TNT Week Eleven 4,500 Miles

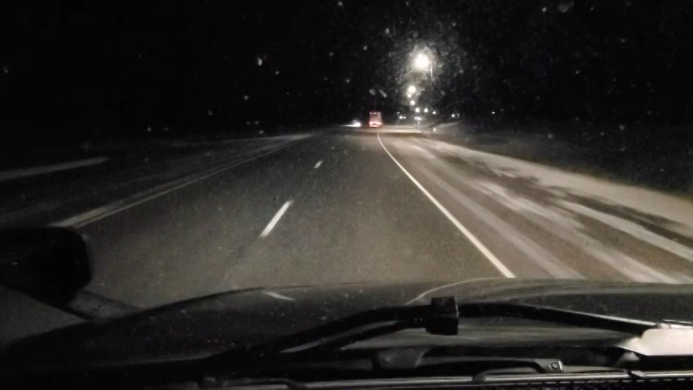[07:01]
So I want to talk just real quick about my adventures through Wyoming last night. So I'm going to show you this video right now. In this video, I'm only going about 45 to 50 miles per hour. It looks like I'm going a little faster. Uh, that's just the way it looks because of all the wind and me passing this truck and everything. Uh, but I'm going pretty slow. And plus I'm, you know, pushing 78,000 pounds. So really the wind's not affecting me. Um, the winds are probably between 40 and 50 miles per hour, but there was a wind warning for up to 70 miles per hour.
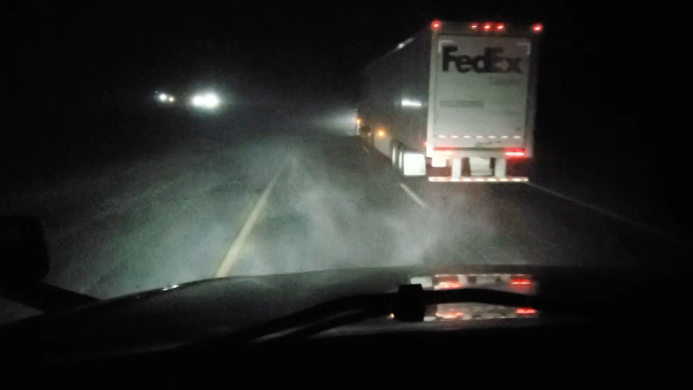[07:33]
Um, so the best advice that I've ever received and that I could pass on to anybody is when you're driving in any kind of weather condition, that's not the greatest, especially wind. Uh, you just need to slow down and keep your following distance. That's really the best thing to do here. And I'm going to kind of explain why, uh, before I started filming this scene, uh, like not even 10 minutes before I was cruising along at about 50 miles per hour. No one, no one was around me. Uh, I could feel the wind, you know, it was pretty strong, but it wasn't affecting me.